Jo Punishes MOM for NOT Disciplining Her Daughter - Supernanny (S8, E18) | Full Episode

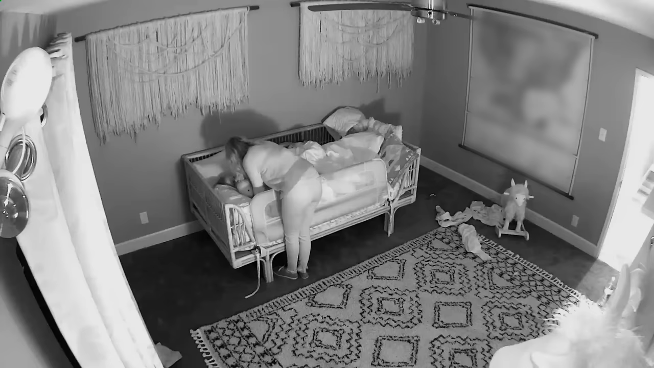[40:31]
Are they in your bed? No, you stay in your bed.